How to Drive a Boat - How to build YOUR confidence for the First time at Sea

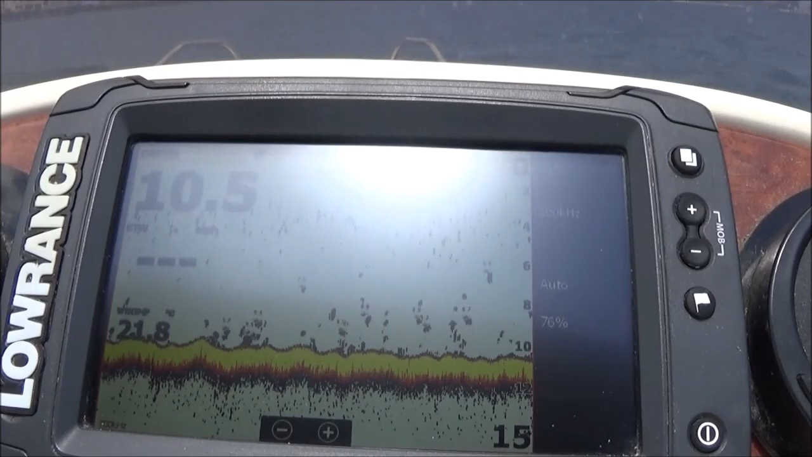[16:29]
okay guys the next tip is to get yourself a
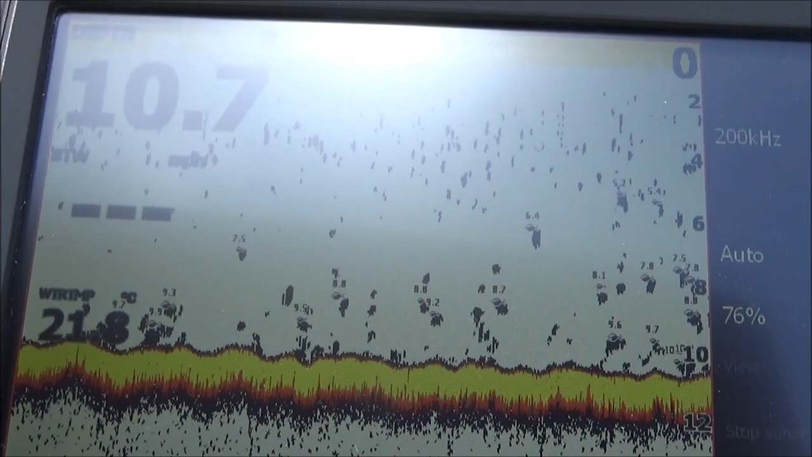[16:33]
depth finder because it'll enable you to judge how shallow the boat can go before you drop anchor and
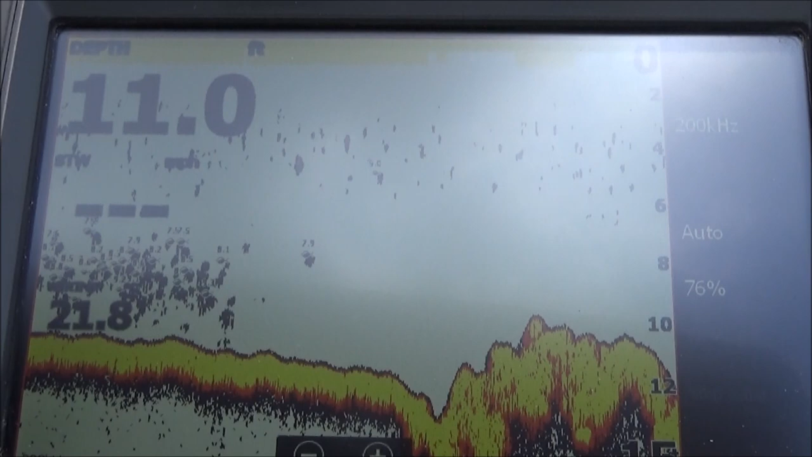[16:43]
i said drop anchor not throw anchor always drop your anchor in slowly and not throw it okay as you can see you can see the rocks there now you see
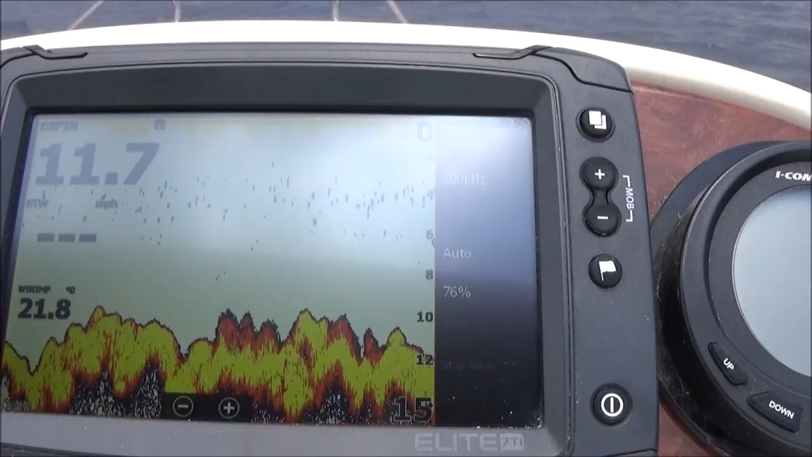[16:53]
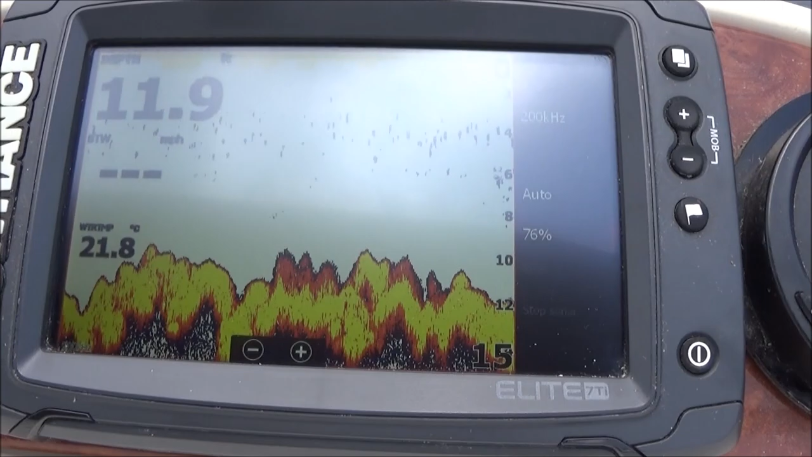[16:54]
On screen: depth 11.9 ft, water 21.8°C
if i hadn't got a depth finder i wouldn't be able to see those rocks
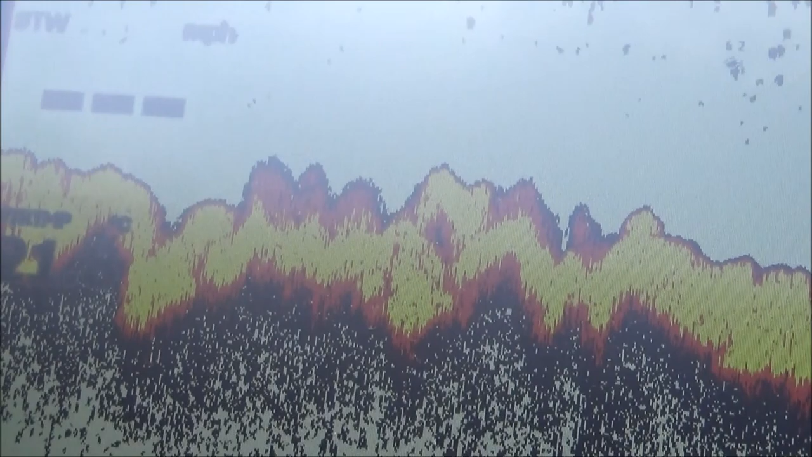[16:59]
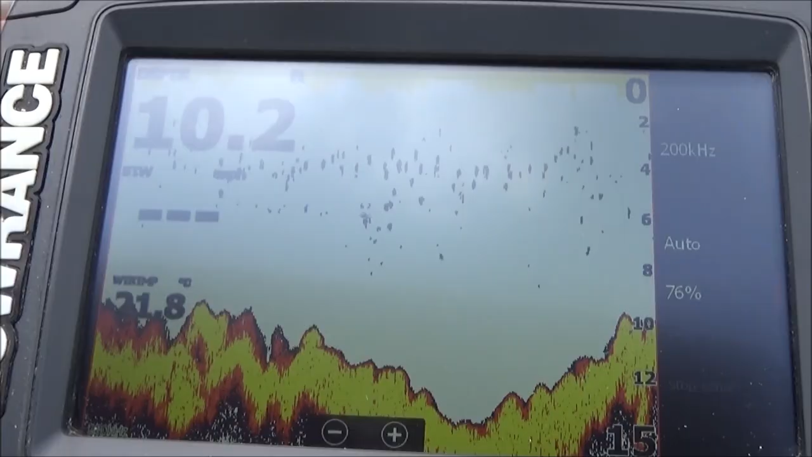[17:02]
my top tip guys is get yourself a depth finder you don't have to spend a lot of money